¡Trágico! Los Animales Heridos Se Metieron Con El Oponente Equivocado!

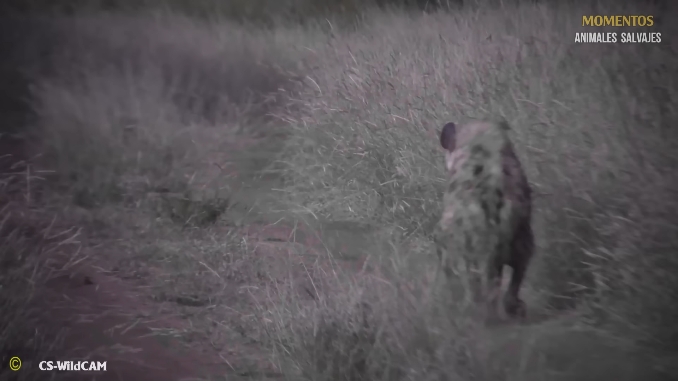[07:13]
En unos seis meses, aprendió a usar solo sus patas delanteras para moverse.